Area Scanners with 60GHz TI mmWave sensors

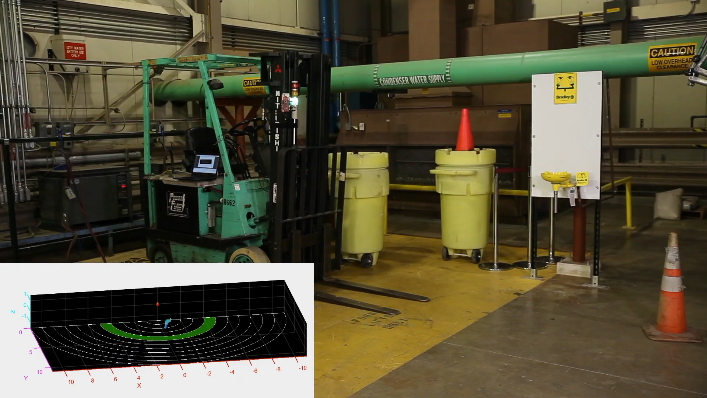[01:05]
Since millimeter wave is also capable of measuring the velocity of the person approaching, it enables smarter incident management taking preventive action based on the speed of the approaching object.